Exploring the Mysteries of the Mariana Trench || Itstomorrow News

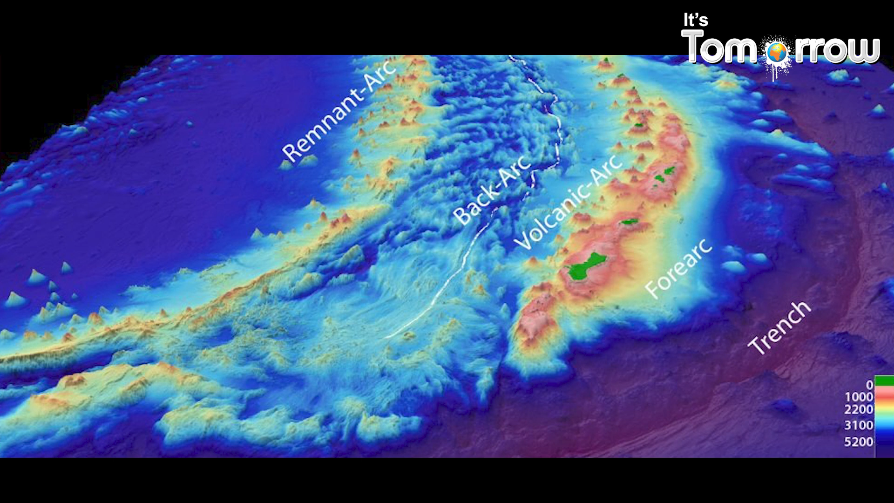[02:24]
where molten rock from the Earth's mandrel rises to form volcanic islands like the nearby Mariana Islands.